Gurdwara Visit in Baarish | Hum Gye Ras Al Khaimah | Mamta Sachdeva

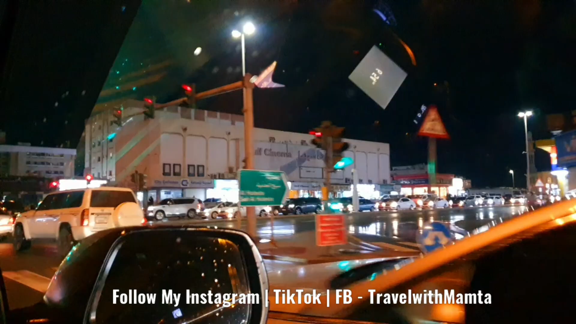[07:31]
ने लिखा हुआ है गल्फ सिनेमा। इन 600 मीटर्स यू विल अराइव एट योर डेस्टिनेशन। अच्छा यहीं पास में ही है, देखते हैं आगे दिखा रहा है उधर, पानी भरा हुआ है यार
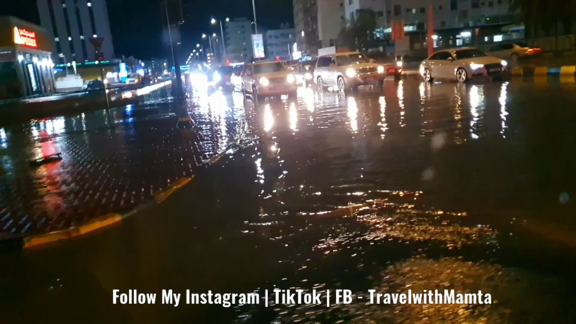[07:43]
ओ उधर पानी भरा हुआ था, हाँ देखो पूरी गाड़ियां पानी में है, देखो जरा ये देखो यहाँ पे भी पूरी गाड़ी पानी पानी हुआ हुआ है सारा, और मुझे लग रहा है अभी बारिश होएगी दोबारा।
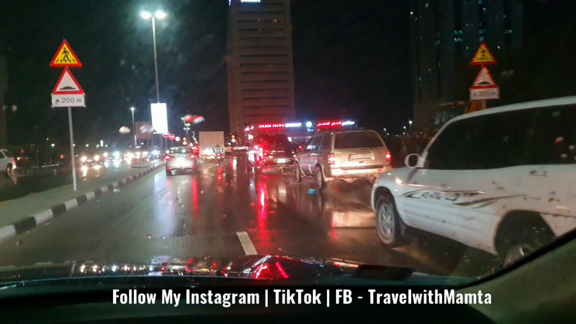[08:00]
वो डबल ट्री हिल्टन है ना सामने, हाँ वो रहा।